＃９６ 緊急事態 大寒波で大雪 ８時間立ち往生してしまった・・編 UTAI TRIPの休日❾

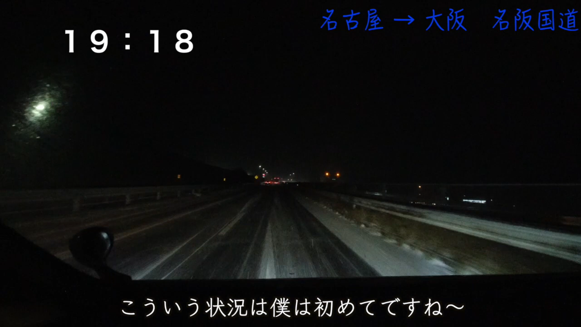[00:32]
こういう状況は初めてですね7時から通行止めになっているんですよ今7時18分なんですけど7時までに進入してたから多分僕今走れてるんでしょうね
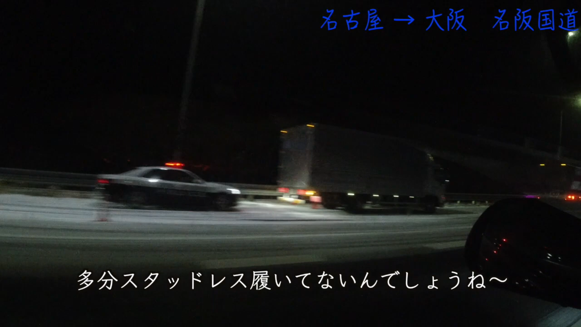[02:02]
山添えなんですけど山添えなんですけどついに車が止まってしまいました
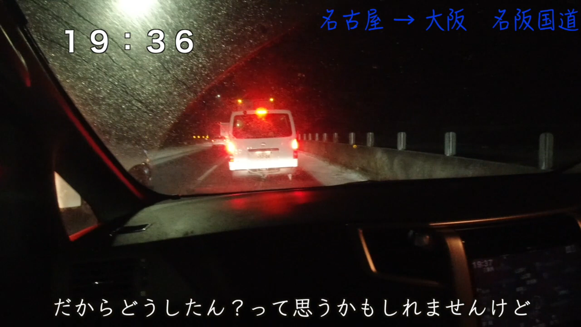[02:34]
これ、例えば全国の方が見られるときにだからどうしたんって思うかもしれませんけど関西の人間からしますとこんなことになるっていうのはこれも車、マイナス3度ですよ今
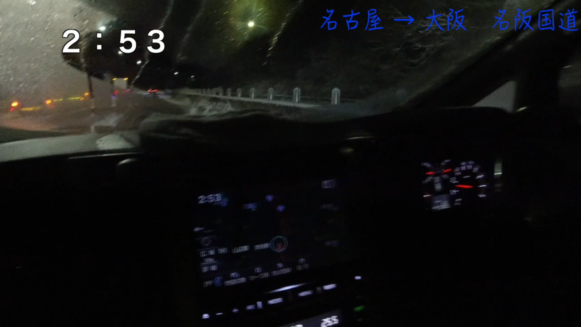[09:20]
今2時53分なんですけど突如として多分除雪作業が終わったので全滑で動かしてもらいました